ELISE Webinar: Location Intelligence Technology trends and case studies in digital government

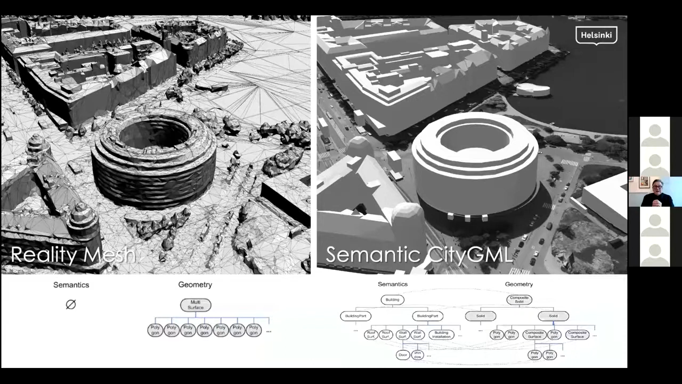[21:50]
get most the full scale of benefits from today's technology yes next please yes and in big picture you see see this here you see the reality model the red one and the city gml and and you understand